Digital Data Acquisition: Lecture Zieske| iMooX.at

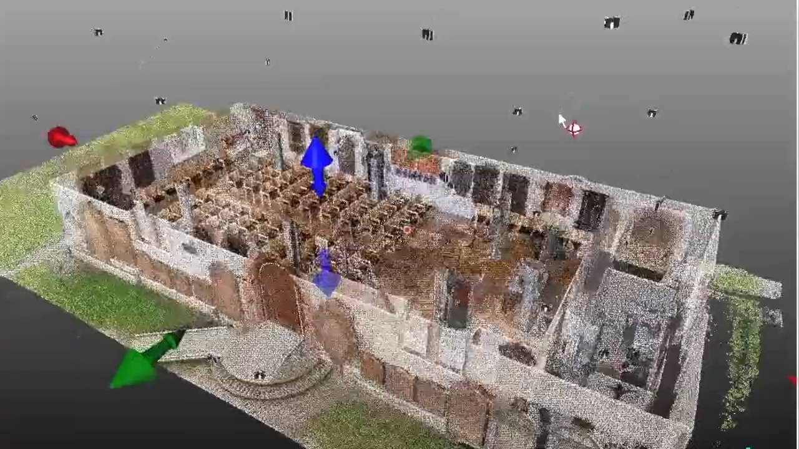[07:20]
es ist immer nur ein abbild der oberfläche aber
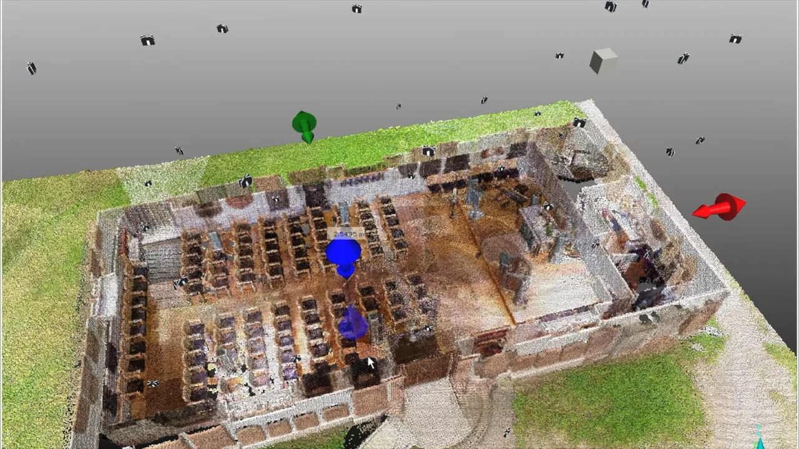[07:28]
den decken den stützen und balken aber genau das fehlt es ist bestenfalls nur
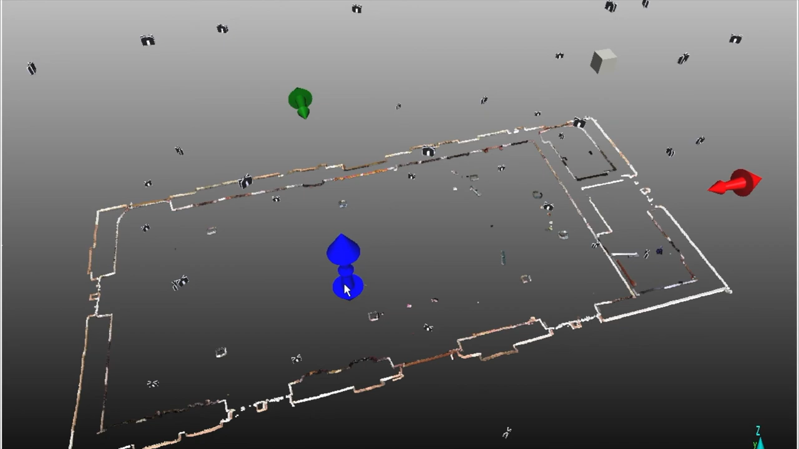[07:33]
die raumbegrenzung wenn nicht möbel gesicht auf die wand verstellt haben wir müssen dies also
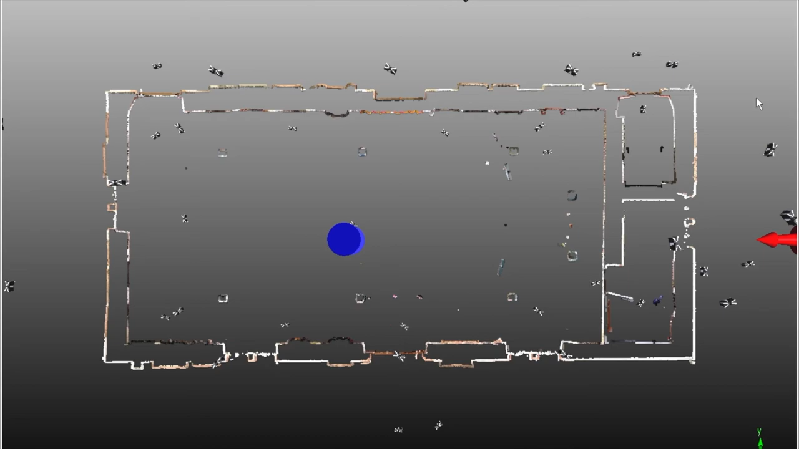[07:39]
füllen wenn wir konkret damit arbeiten wollen herausfinden ob es eine ziegelwand mit putz
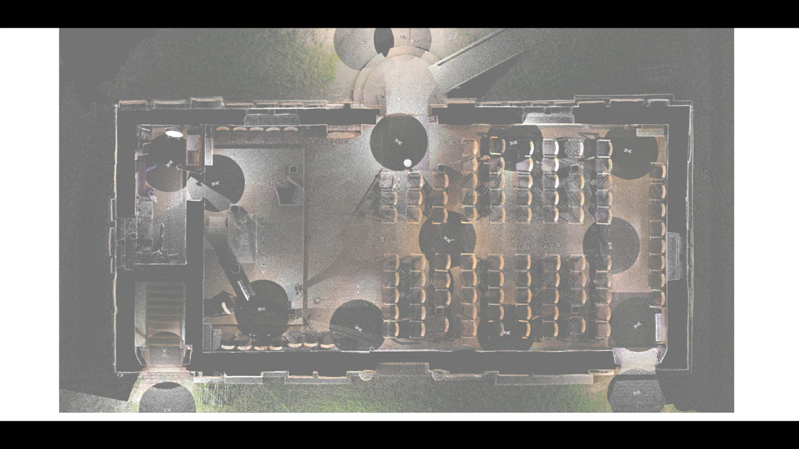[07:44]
ist oder eine stahlbetonwand ob es eine massivdecke oder eine holzbalkendecke ist
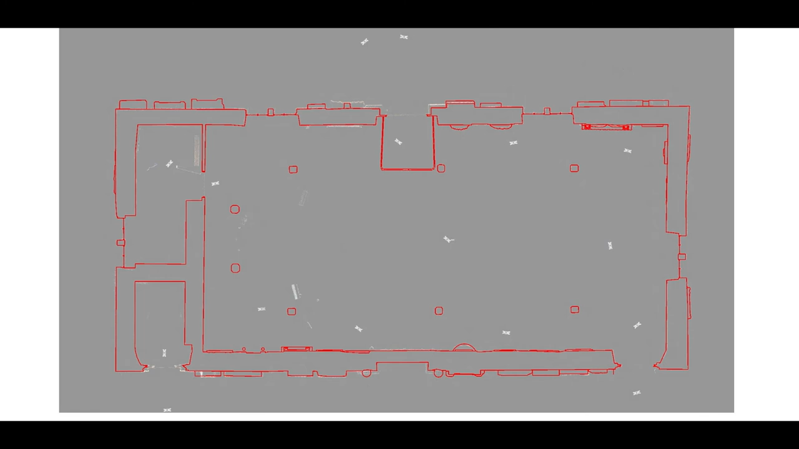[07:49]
wie hoch der fußbodenaufbau ist oder ob balken im weg liegen wenn man einen durchbruch herstellen möchte dies alles erzählt uns eine punktwolke nicht das geht meist nur vor ort
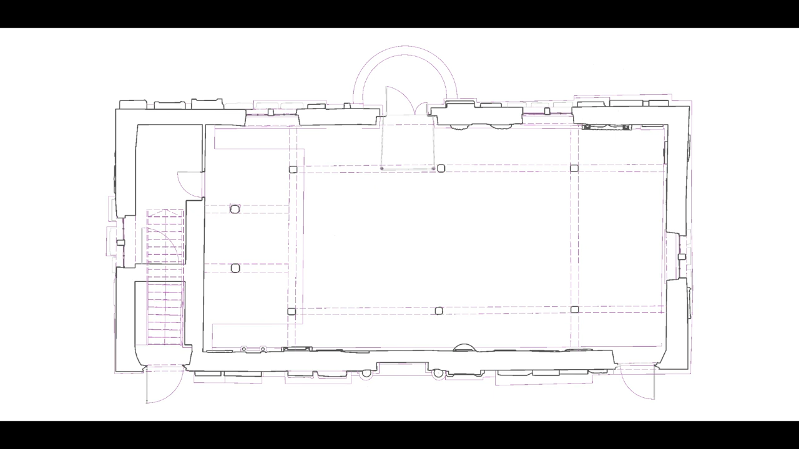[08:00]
und mit erfahrung hat man nun die maßstäblich dichte punktwolke dann lassen sich daraus die notwendigen planungsgrundlagen herstellen wir unterscheiden immer noch in
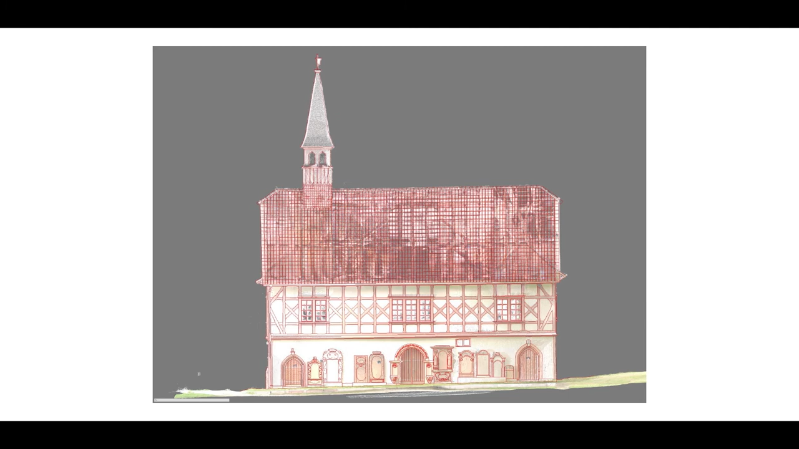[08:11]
zweidimensionale zeichnungen von schnittebenen durch das gebäude also grundrisse schnitte und ansichten
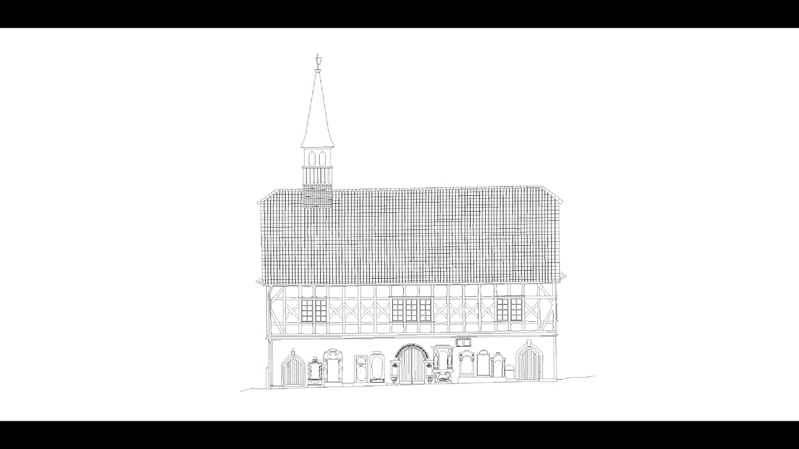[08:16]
und einem 3d modell mit sogenannten clipping boxen kann man nun die punktwolke
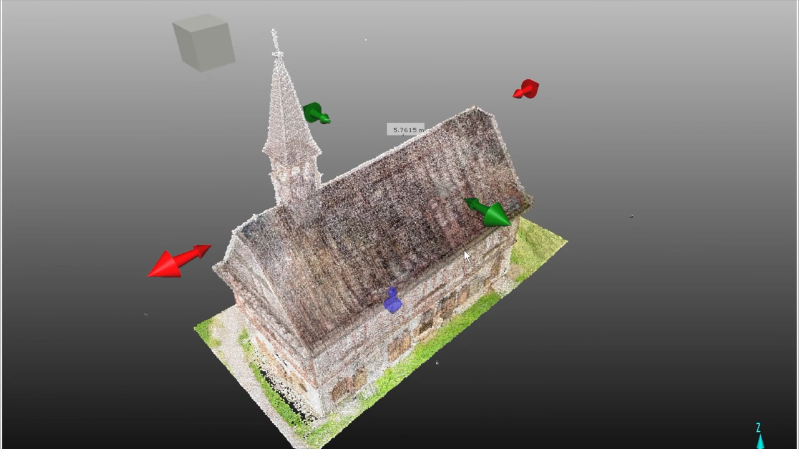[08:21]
aufschneiden und unterschiedlich tiefe schnitte oder auch nur eine schmale scheibe erzeugen
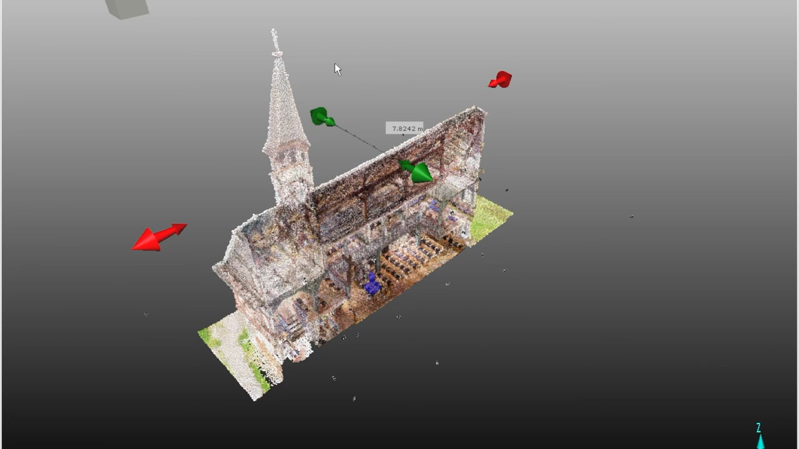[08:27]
so definiert man eine exakte schnittebene davon kann man sich maßstäbliche
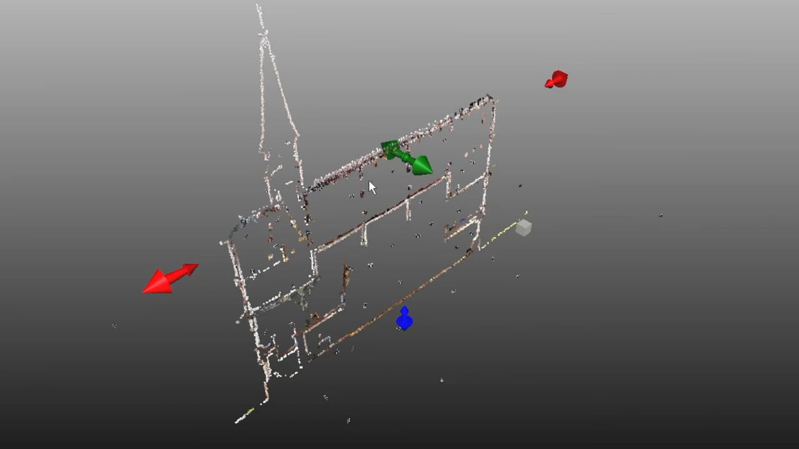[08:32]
orthogonal fotos rechnen lassen legt man
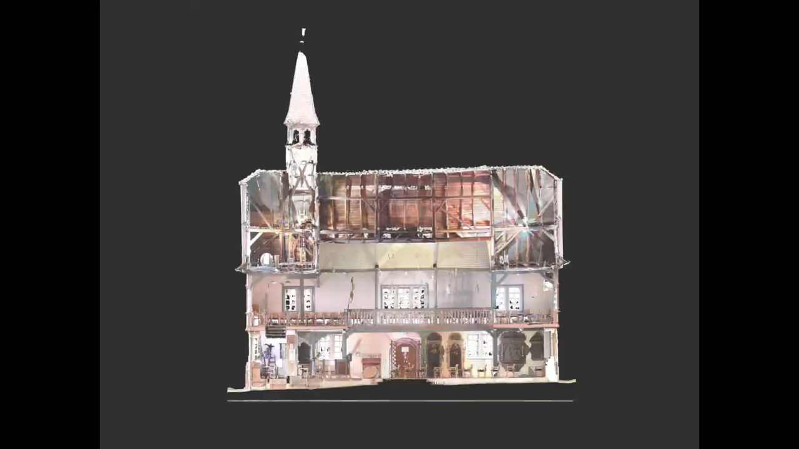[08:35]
nun diese ortofotos in einem cad programm
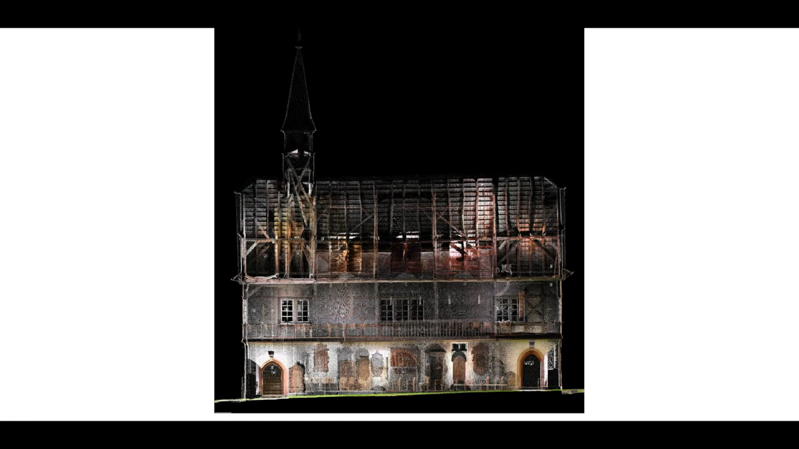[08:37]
maßstäblich in den hintergrund kann man diese nachzeichnen wir unterscheiden dabei in
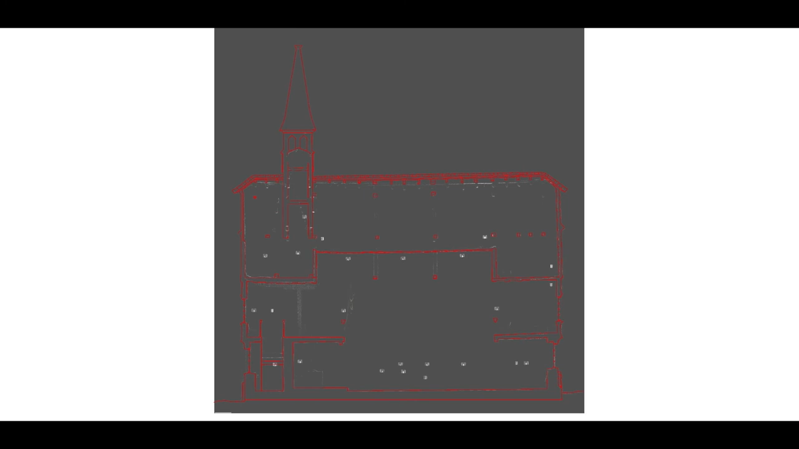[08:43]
einem geschlossenen polygonzug der schnittlinie hier rot zur besseren sichtbarkeit oder in die
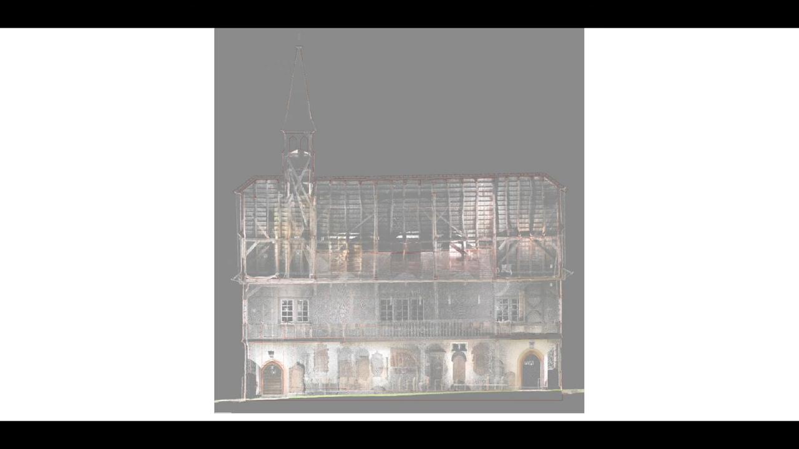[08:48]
dahinter liegenden ansichtslinien hier pink liegen die schnittlinien und die
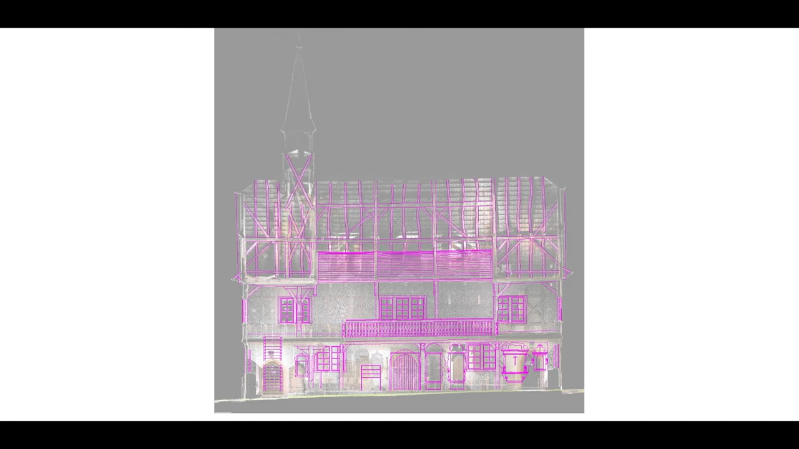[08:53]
ansichtslinien auf verschiedenen layern kann man anschließend die stiftdicke für die schnittlinien kräftiger
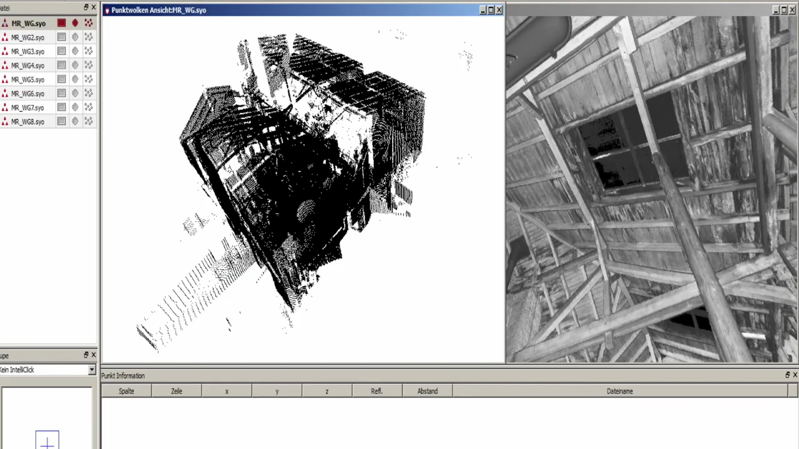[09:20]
3d modell besteht aus einzelnen bauteilen wie wände decken
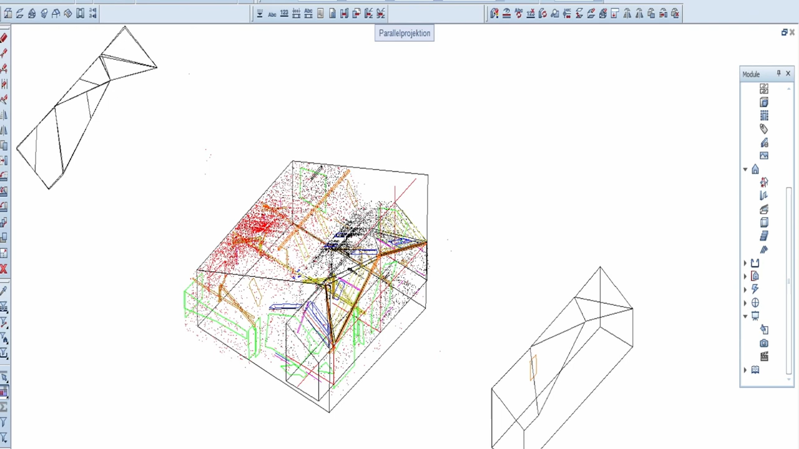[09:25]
stützen balken fenster und türen die besten weil es noch mit wichtigen attributen hinterlegt